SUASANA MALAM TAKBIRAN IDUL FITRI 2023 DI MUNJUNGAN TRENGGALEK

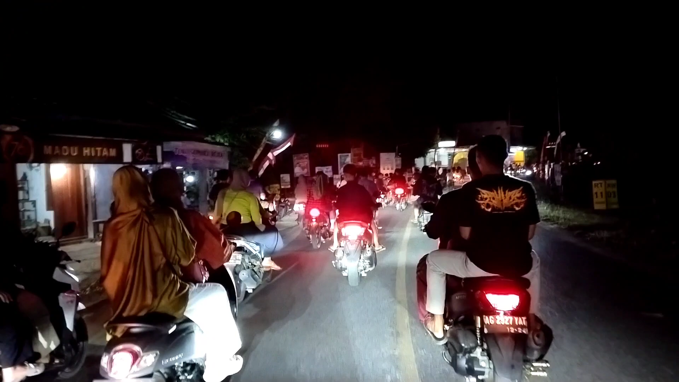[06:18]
Dan saya juga ikut memeriahkan. Tapi kita juga harus hati-hati karena banyak sekali kendaraan. Suasana jalan raya padat merayap. Dan di sebelah kiri ada pertokoan teman-teman. Di sini itu biasanya kalau hari raya dikasih kayak ini, ada bendera.
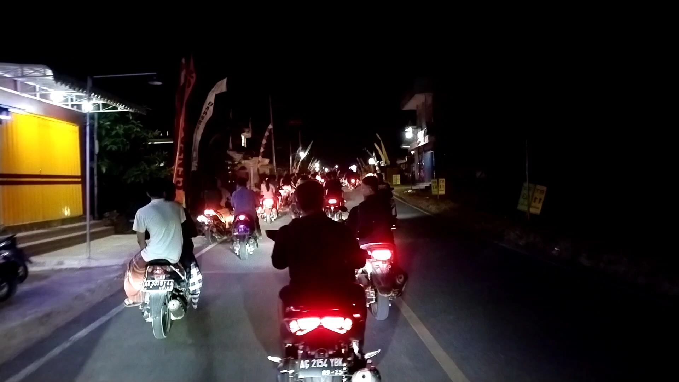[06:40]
Ini kalau di sini namanya umbul-umbul teman-teman. Ini ada yang pendek, ada yang panjang. Jadi menambah suasana jalan raya itu ramai meriah. Ah, itu teman-teman, di depan ada petasan. Wah, wow, nampak meriah sekali teman-teman.
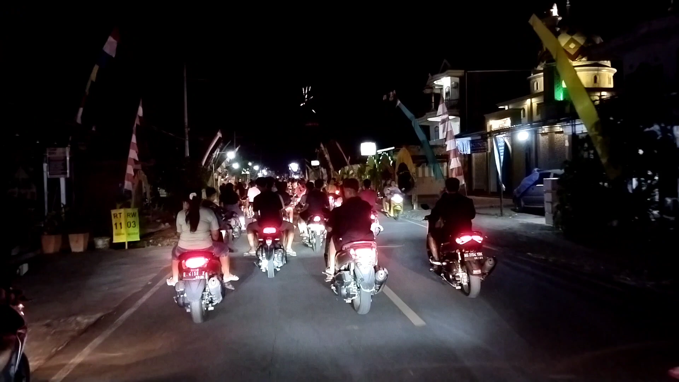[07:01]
Tambah ramai ya di depan sana. Ini situasi terkini di Munjungan, ramai guys. Jalan-jalan senang sekali teman-teman. Oh iya teman-teman, itu di umbul-umbulnya itu ada dikasih keterangan RT, RW, dan yang panjang itu ada juga yang dikasih nama. Jadi senang teman-teman kalau kita datang ke tempat kawan, terus apa ya, lupa rumahnya,